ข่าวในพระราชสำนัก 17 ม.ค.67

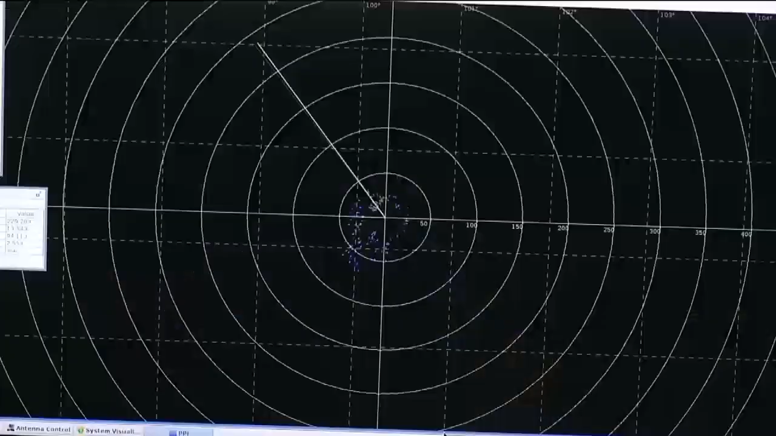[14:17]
มไททันสำหรับการพยากรณ์สภาพอากาศและติดตามเส้นทางการบินปฏิบัติการฝนหลวง